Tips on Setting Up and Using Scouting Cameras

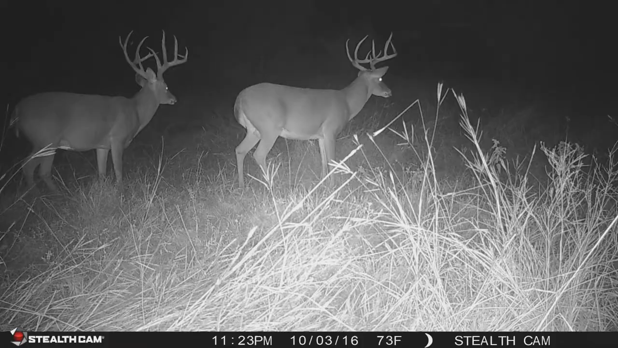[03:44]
Now, I typically use a 32-gig card on mine, but I like a very high-resolution photo because I want to be able to see everything that, you know, I'm looking at. But you can set it as low as 2 or as high as 14.